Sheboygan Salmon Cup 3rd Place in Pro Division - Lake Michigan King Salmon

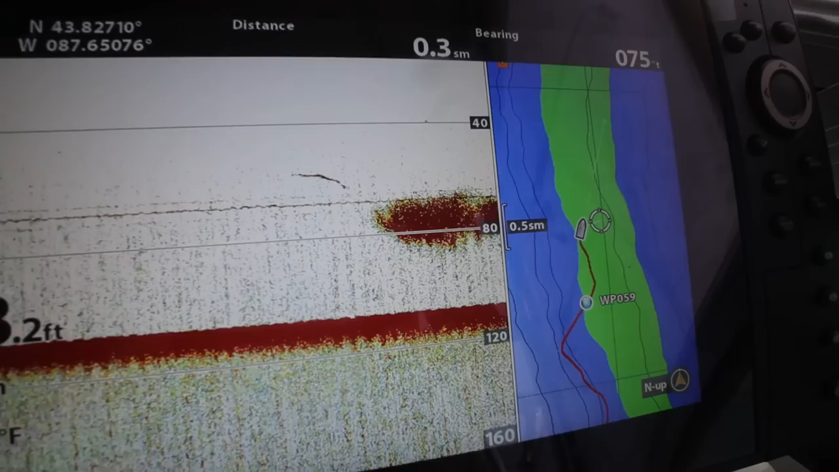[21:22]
Kind of angled northeast out to about 105, 110 feet of water, and we started picking up fish just outside of that bait.